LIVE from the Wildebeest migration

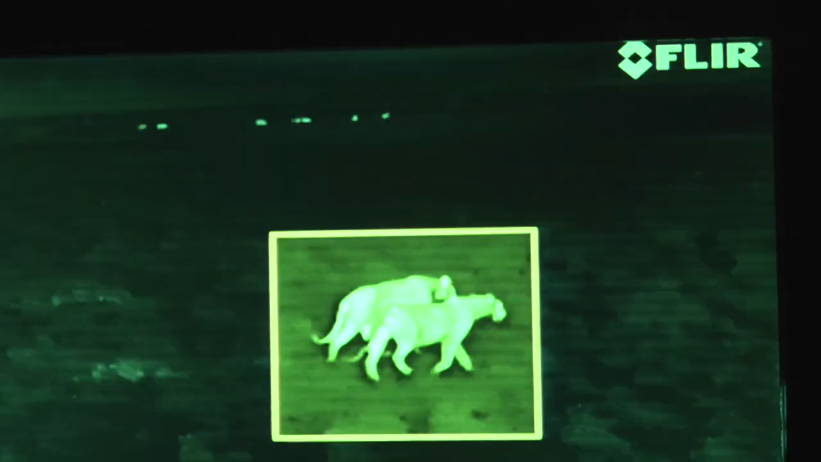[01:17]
Under the cover of darkness, three camera vehicles, three lion prides on the hunt.
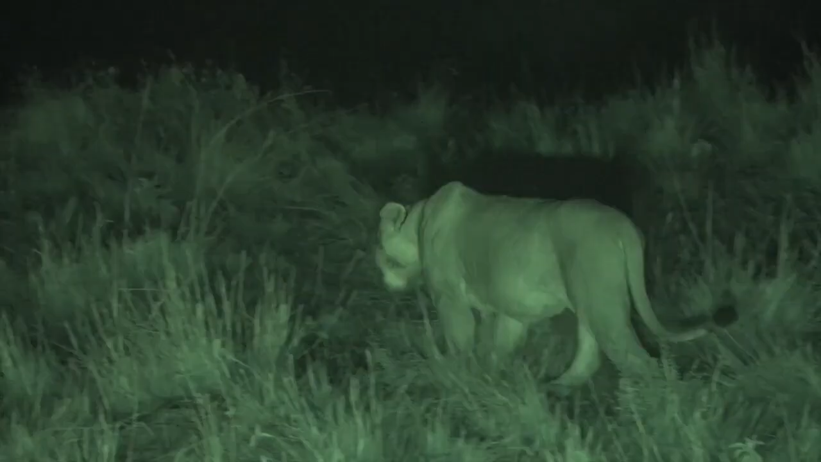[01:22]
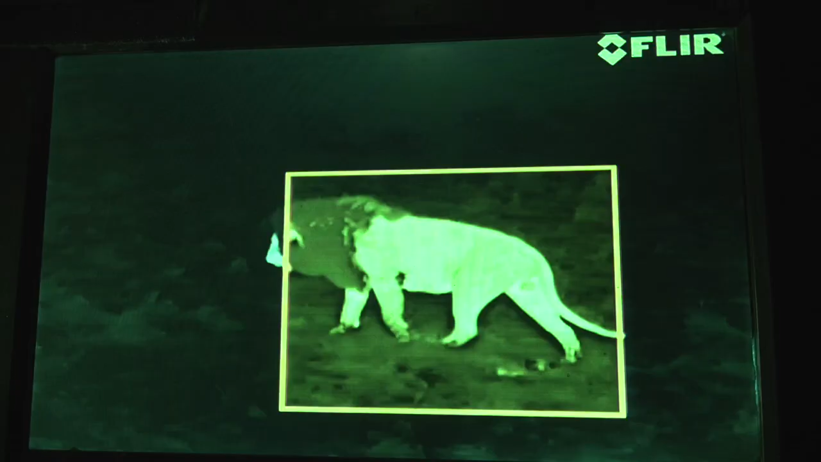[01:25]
Live and interactive. We're witnessing one of the most ancient battles there is in nature. Hyenas versus lions.
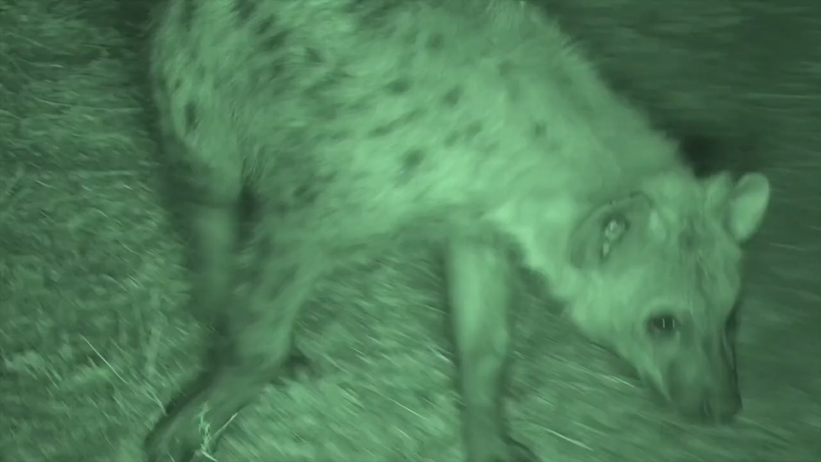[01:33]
Look at those hyenas coming in.
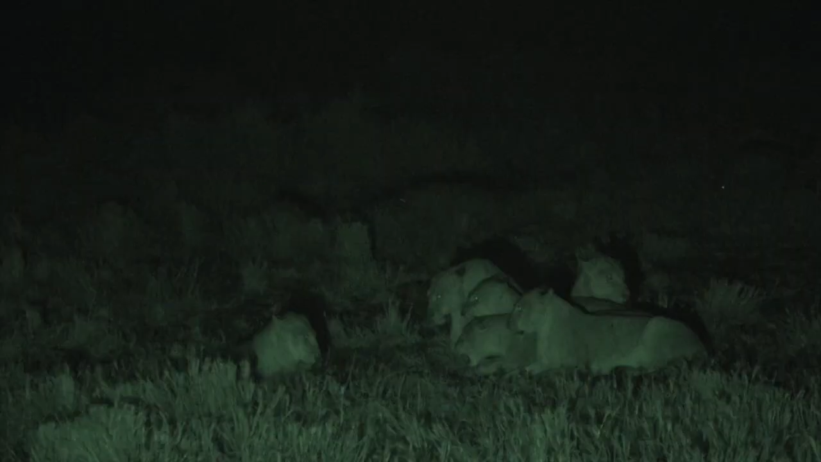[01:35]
There's no natural light on them at all. That's all infrared. She's walking straight towards them. They have no idea she's there.
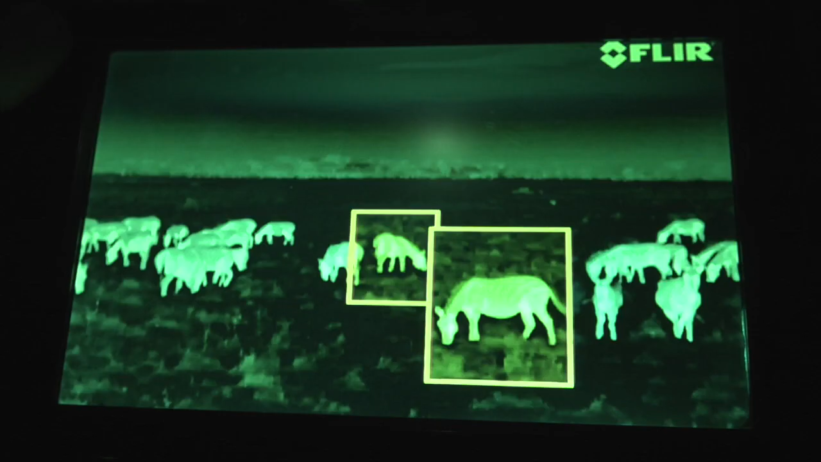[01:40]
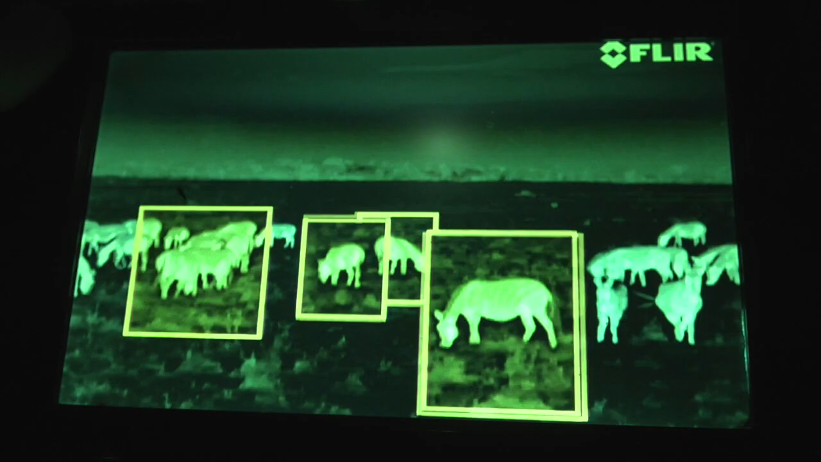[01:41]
My heart is pounding. She looks like she's flanking left.
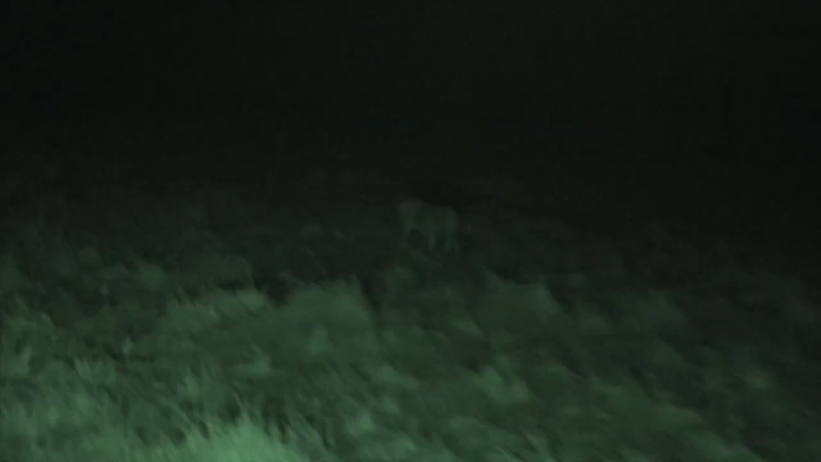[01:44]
Now she's running.
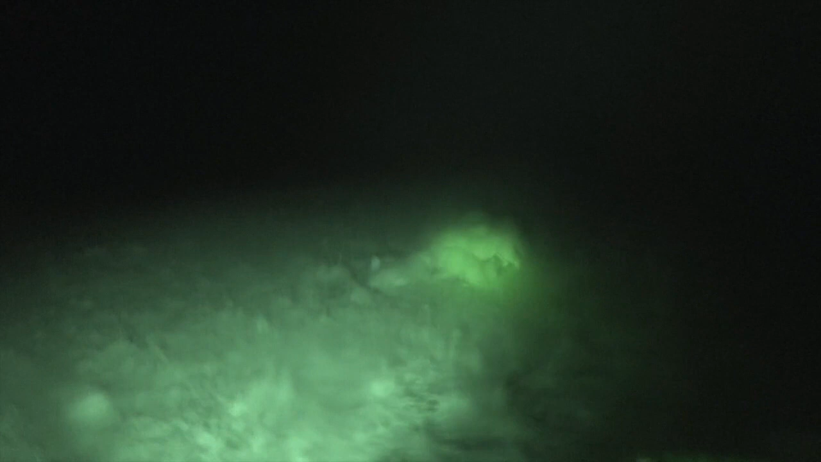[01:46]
They've killed a little zebra. See how she's trying to pull his back leg out to get him on the ground.